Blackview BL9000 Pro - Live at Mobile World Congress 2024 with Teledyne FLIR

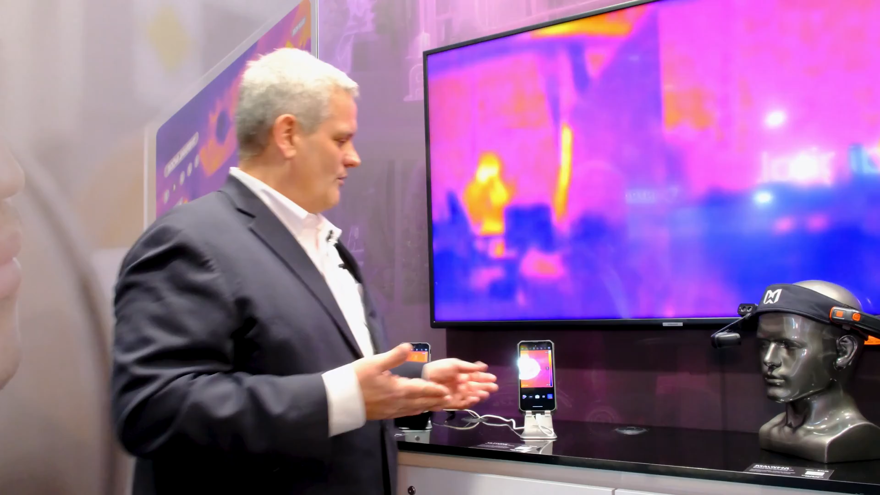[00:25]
What we're taking a look at today is Blackview.
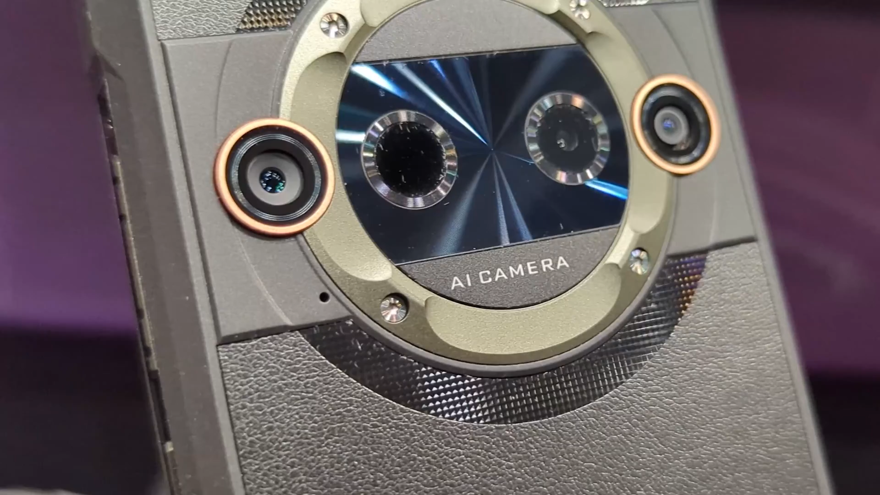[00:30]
Blackview's newest phone that launched this week at Mobile World Congress is called the BL9000 Pro and the BL9000 Pro is very unique.
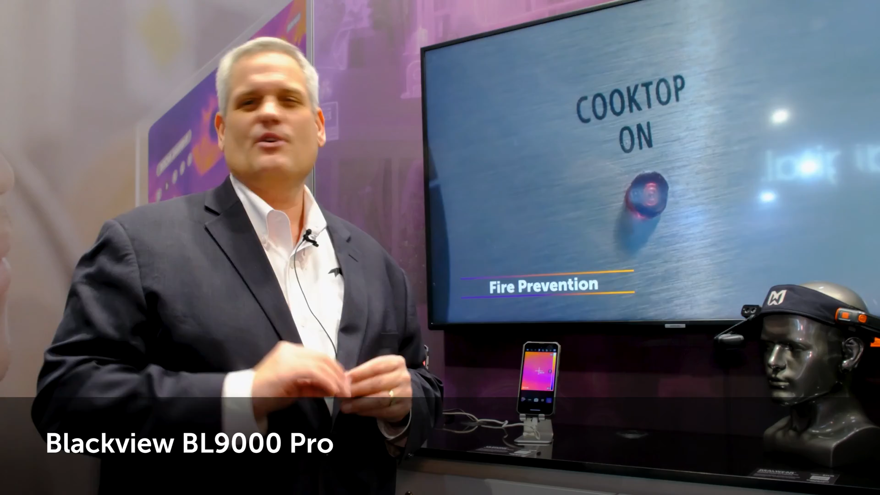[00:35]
More information will come about mid-March but we wanted to give you a little sneak peek of some of the advanced feature sets.
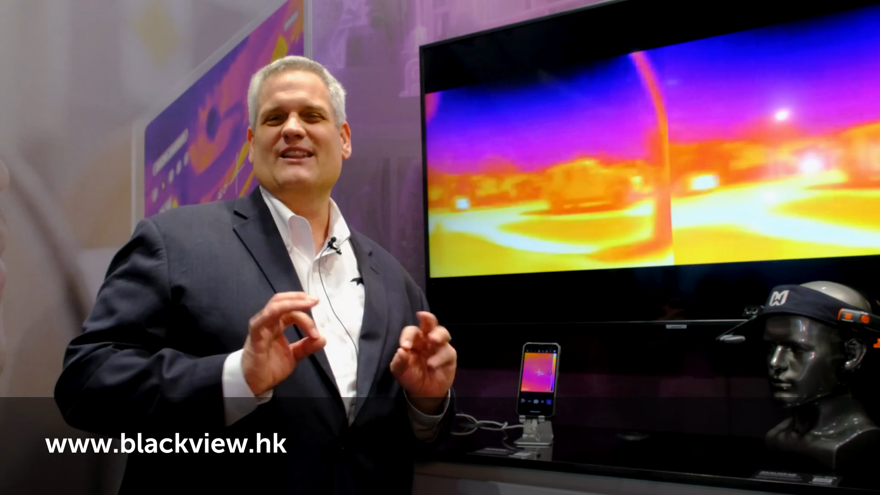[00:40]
The BL9000 is Blackview's first Lepton 3.5 imaging camera which is the highest resolution Lepton available on the
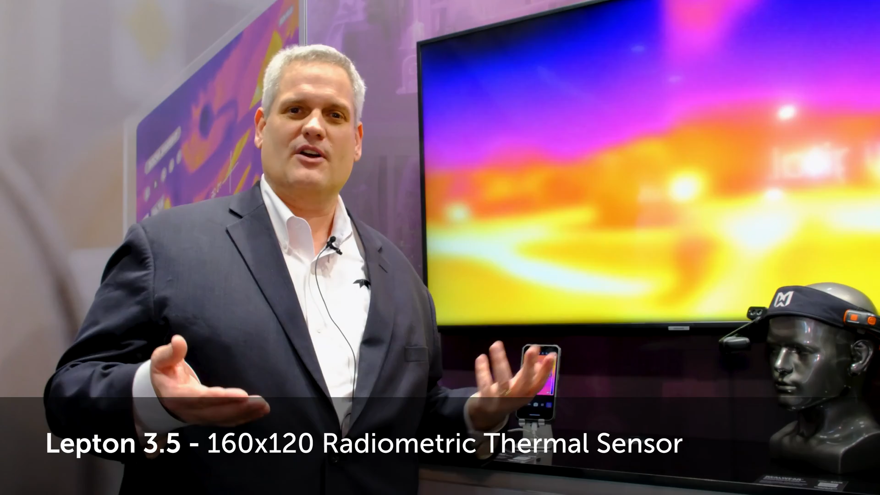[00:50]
market today as well as the only Lepton 3.5 my FLIR Pro application software that's running on a 5G platform.
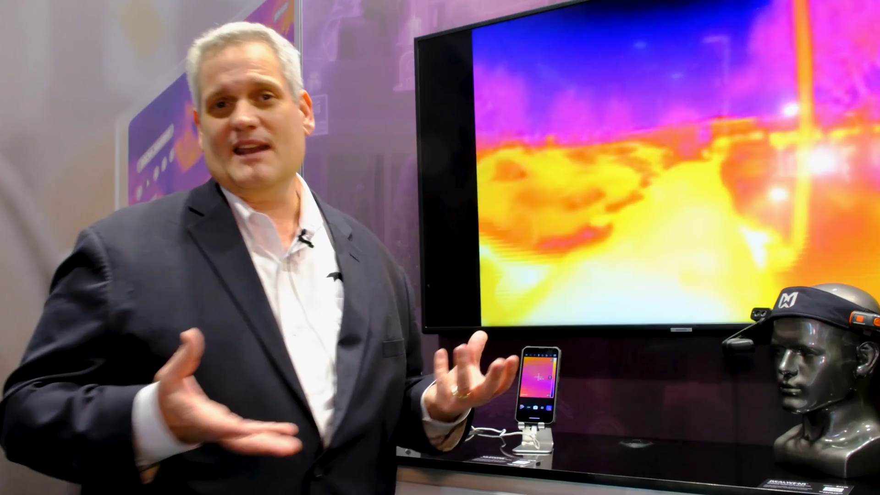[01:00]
Why is that important for my FLIR Pro?
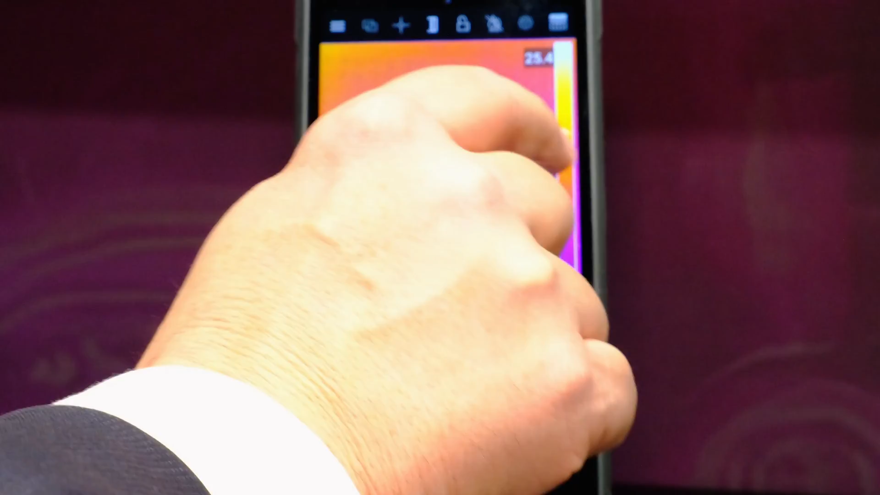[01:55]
I can actually have it send me a text, a push notification that it exceeded that temperature.